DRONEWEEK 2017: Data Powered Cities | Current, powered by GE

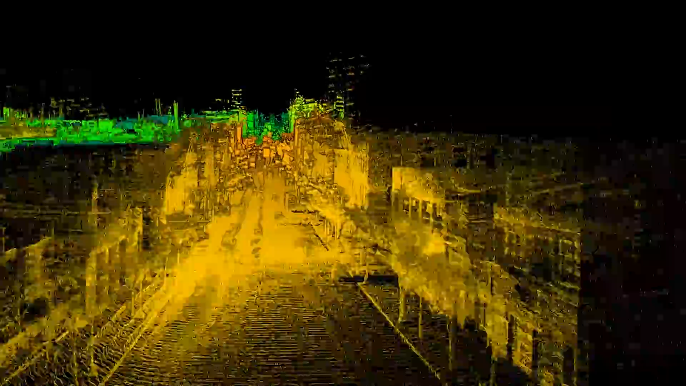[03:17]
There's something kind of awesome about that level of precision.
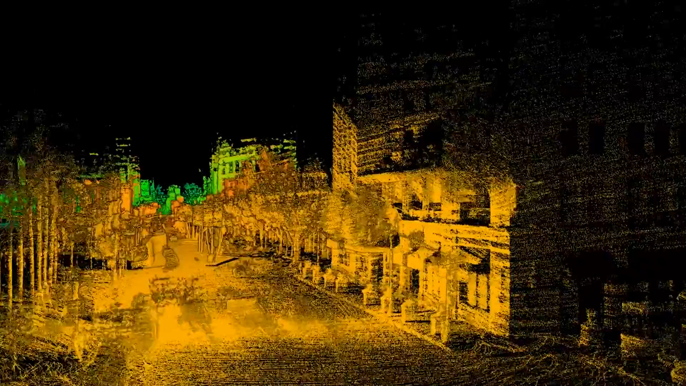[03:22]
How to better understand maps and models of what's happening around us. More businesses have more pedestrian traffic for example.